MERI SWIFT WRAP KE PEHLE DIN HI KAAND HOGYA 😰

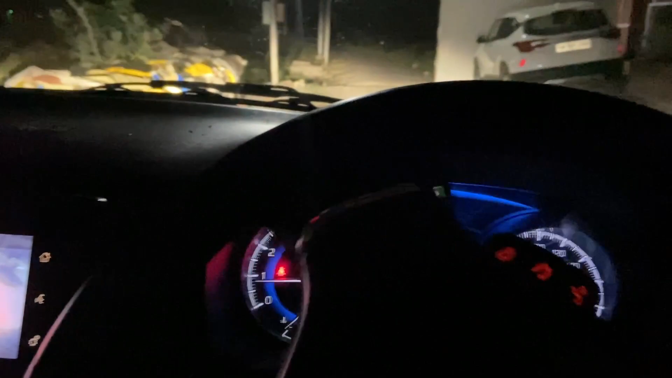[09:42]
तो ठीक है एक बार रोशनी तो दिखा नहीं पाया, तो यहाँ से देखो किया सेल्टोज है,
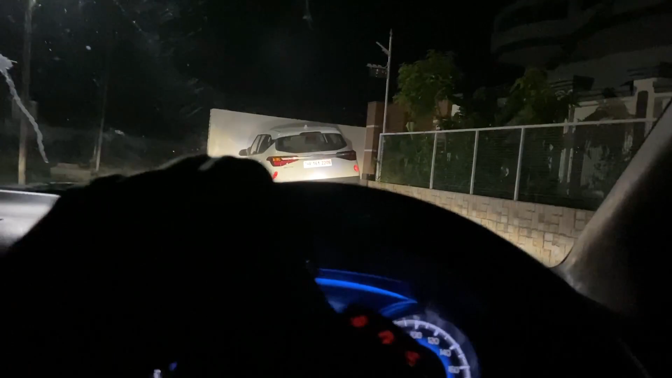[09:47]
और यहाँ से अगर मैं दिखाऊं तो अपनी गाड़ी पर जब रोशनी पड़ेगी तो आपको अंदाजा पड़ जाएगा रात को जो गाड़ी है कैसी लगती है।